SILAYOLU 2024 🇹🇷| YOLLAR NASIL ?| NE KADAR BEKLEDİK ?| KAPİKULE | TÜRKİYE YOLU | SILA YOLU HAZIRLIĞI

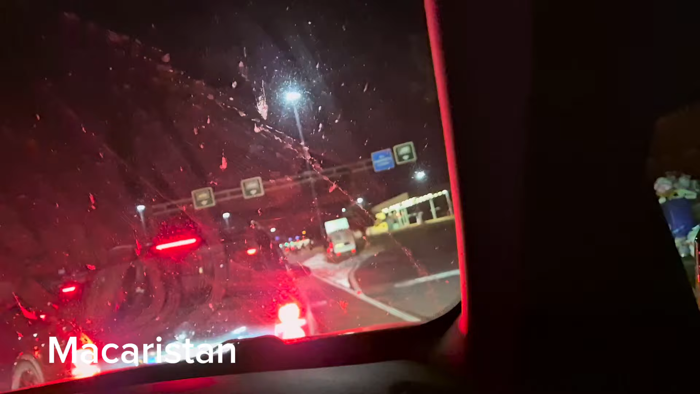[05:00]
Biraz öncesinden başladık. Artık ne kadar sürer bakalım. Abi. Ama yani öyle çok durmuyor. İlerliyor.
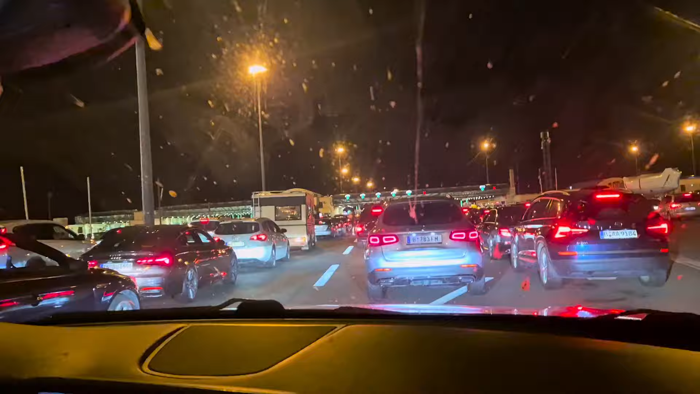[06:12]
Şu anda Macaristan'ın kapısını çıktık. Sırbistan'ın kapısına geldik. Sırbistan biraz daha sanki seri ilerliyor olabilir. Sanki sıra daha az gibi. Bakalım, bekleyelim, görelim.